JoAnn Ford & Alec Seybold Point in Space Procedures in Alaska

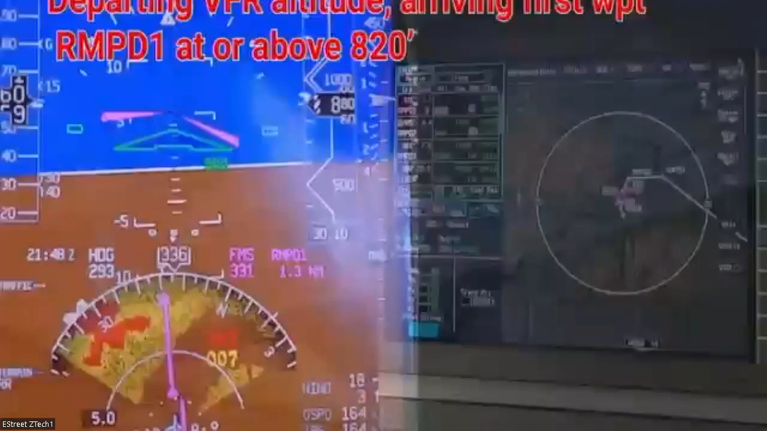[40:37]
And we'll end up eventually over land there, grab that first VFR point at or above 820 feet.